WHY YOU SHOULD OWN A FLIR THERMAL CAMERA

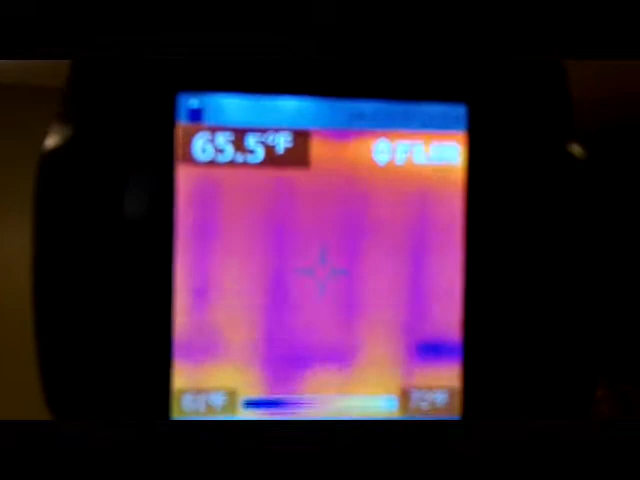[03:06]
On screen: spot 65.5°F
are my studs what happens is there's a temperature difference from the studs laying
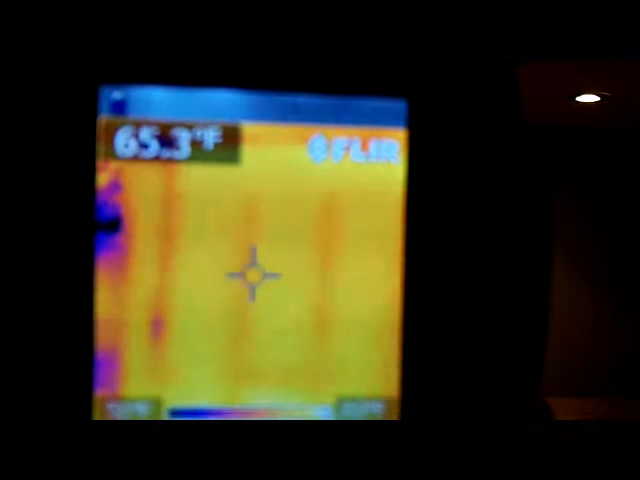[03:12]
On screen: spot 65.3°F
on the sheetrock and there you have it that's how you can tell where your studs are now on the bottom here
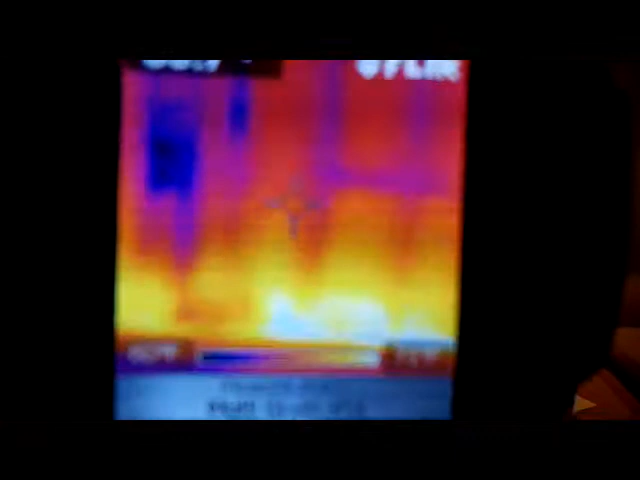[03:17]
that glow that yellowish glow that's the
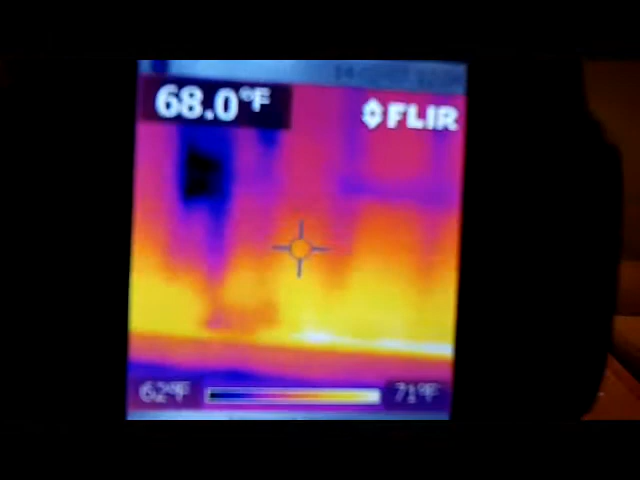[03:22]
On screen: spot 68.0°F, scale top 71°F, scale bottom 62°F
baseboard generating heat let's look at the window okay I see I need
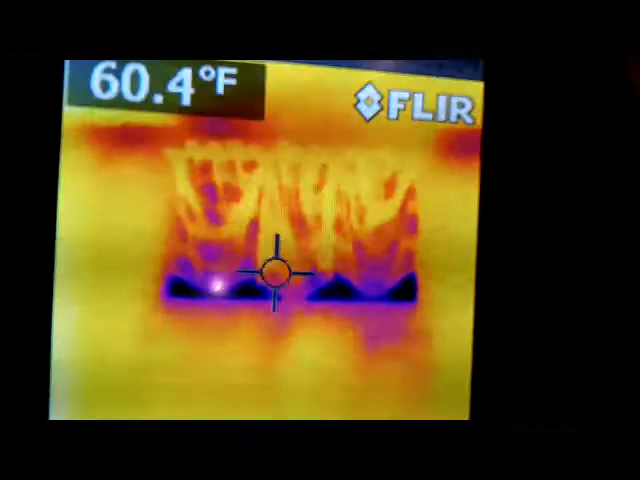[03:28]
On screen: spot 60.4°F
some insulation on the bottom of the window here see what the blue is let me take the camera away that's the window the blue part I have air coming
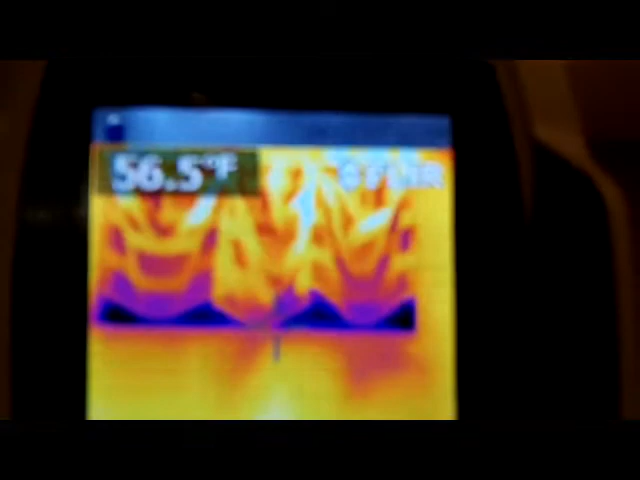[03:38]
in on the bottom of that window so I need to put some insulation there maybe cork it okay there's my
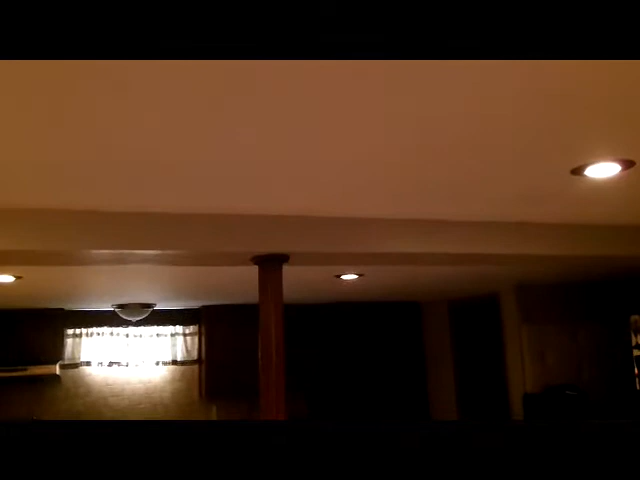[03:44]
ceiling let's see where the hot water lines are coming through they should turn up
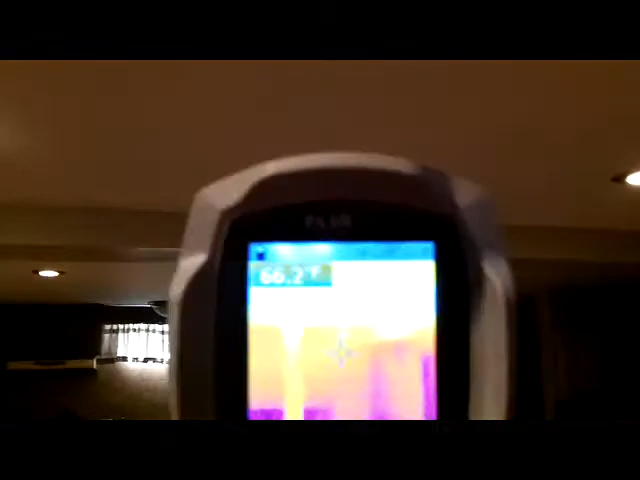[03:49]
red or yellow there you go all my hot water lines
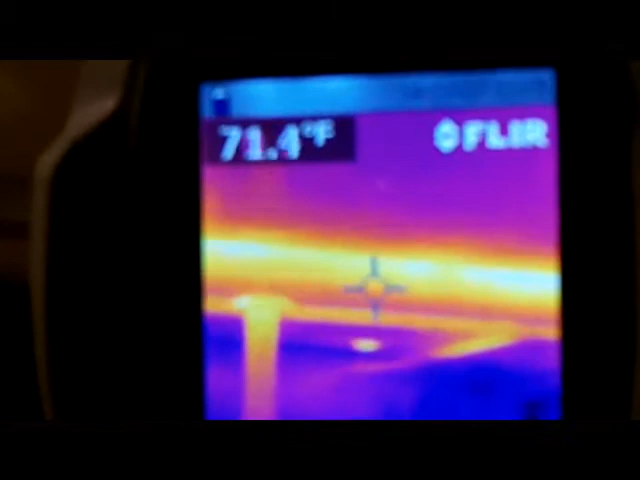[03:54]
On screen: spot 71.4°F
are right here right here
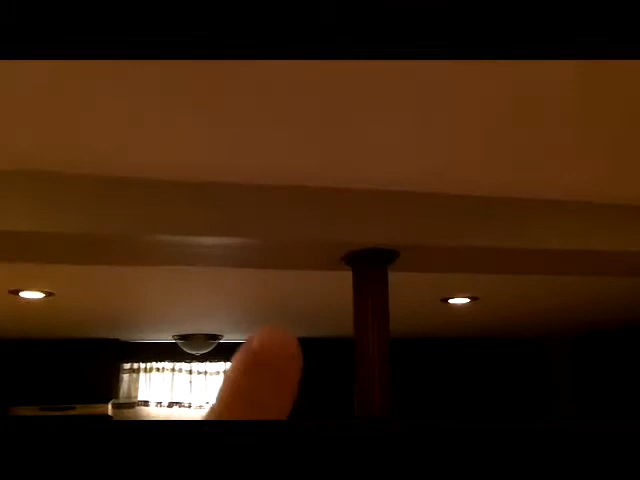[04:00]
they run in here so next time I put a nail in the wall
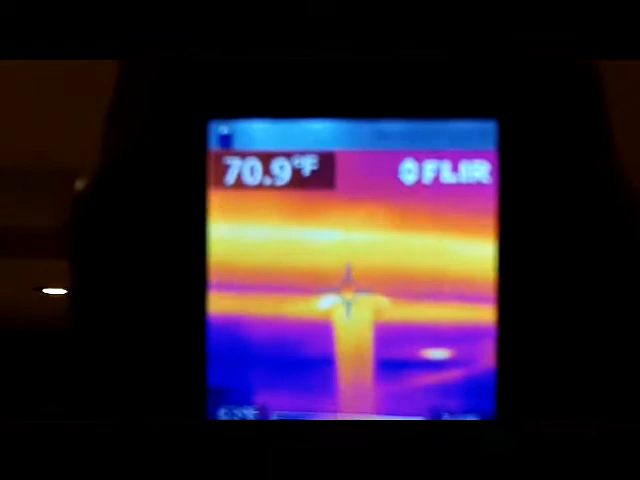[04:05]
On screen: spot 70.9°F
I'll be careful enough to know where my hot water lines run and if they
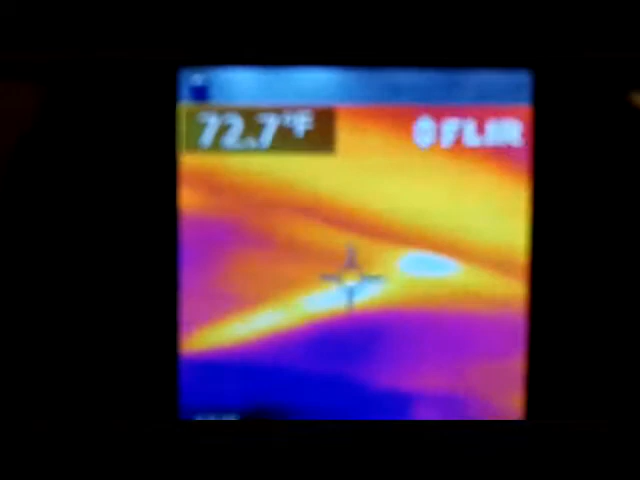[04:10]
On screen: spot 72.7°F
kind of tee off from here into one of the baseboards over my kitchen you see the line going in going up there that's that's that's a
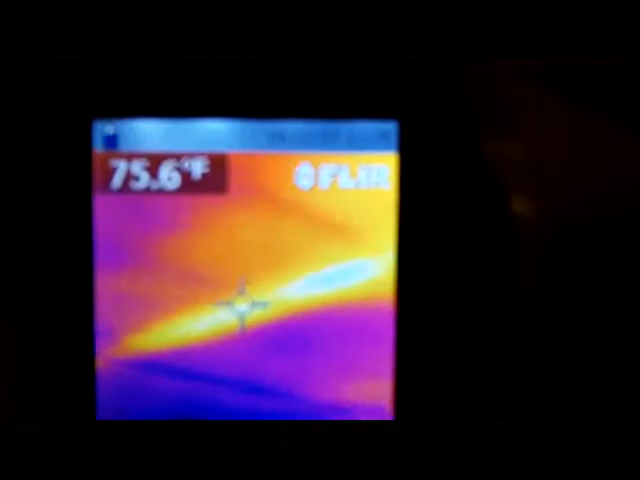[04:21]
On screen: spot 75.6°F
tee that's a heating line going into my kitchen look at this look how sensitive this is see
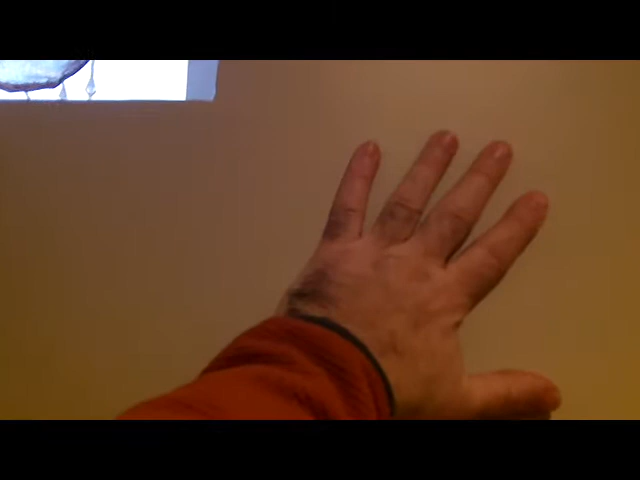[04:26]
my hand I just touched the wall let me back up let me put my flea camera
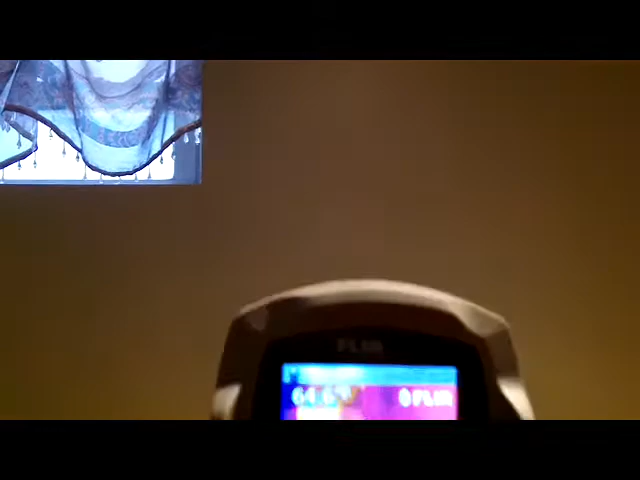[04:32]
up there you see my hair print there's
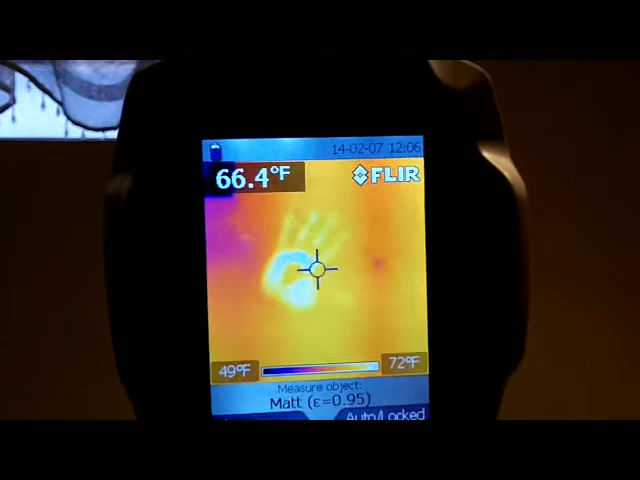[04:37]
On screen: spot 66.4°F, scale top 72°F, scale bottom 49°F
a thousand uses for this let me show you under one of my sinks okay